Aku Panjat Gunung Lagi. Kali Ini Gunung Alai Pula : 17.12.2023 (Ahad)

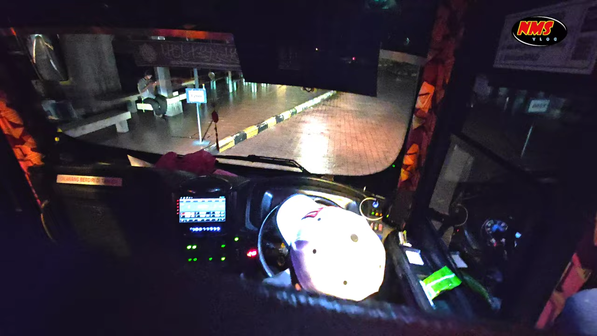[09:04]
Bas kami memulakan perjalanan dalam jam 9 malam.
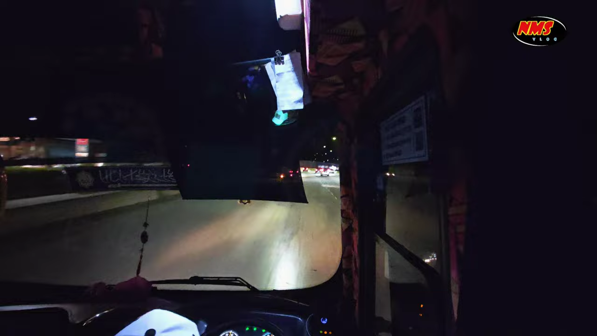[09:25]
Abang driver kami pun steady je dan mengekalkan kelajuan had laju kebangsaan.